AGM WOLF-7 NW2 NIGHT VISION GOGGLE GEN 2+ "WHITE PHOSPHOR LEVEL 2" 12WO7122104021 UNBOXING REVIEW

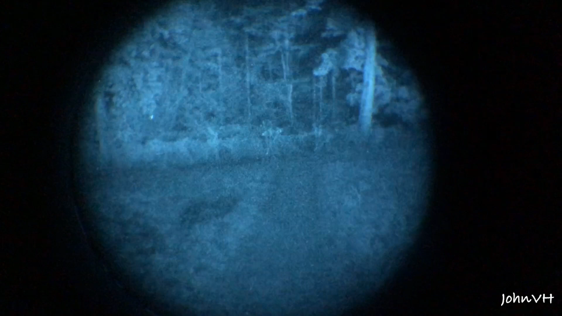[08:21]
Pitch dark. Sorry, it's kind of hard to hold. Chicken coop. Chicken coop without night vision. Pretty sweet.
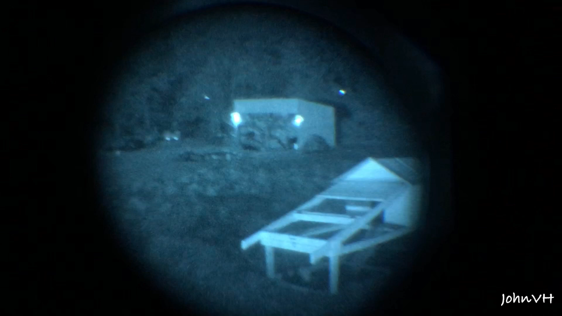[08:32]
There you can see the lights on my shed.
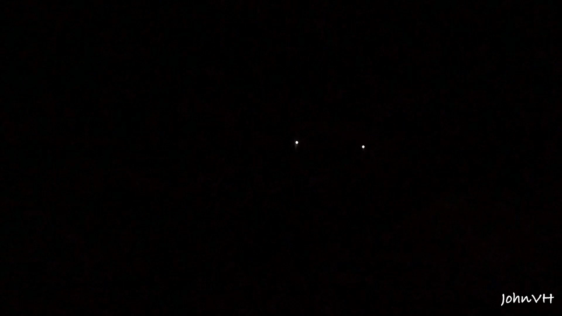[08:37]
Yeah, it works. You can see my shadow from the sun.
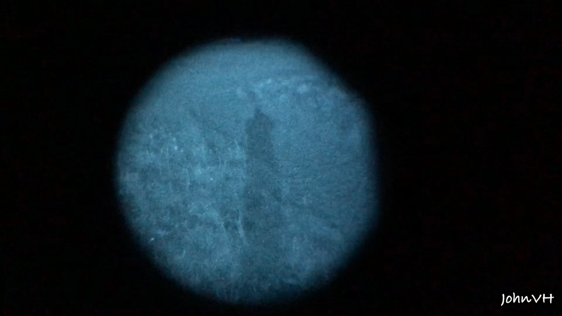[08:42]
That's crazy.
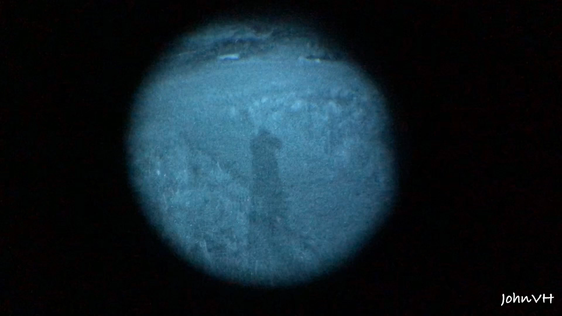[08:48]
It is dark. So, I'm digging it.
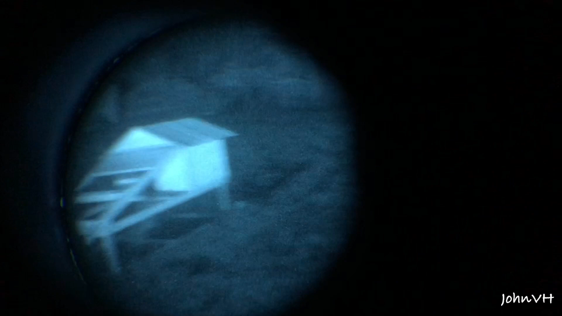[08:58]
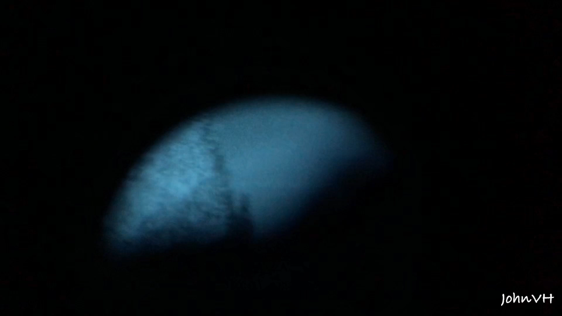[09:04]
Look up at the sky. You can see so many more stars.
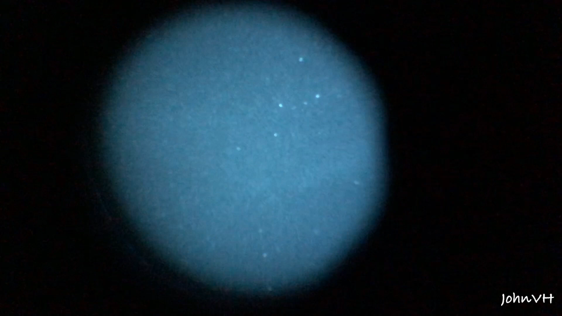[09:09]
Which is pretty cool, too. Than without.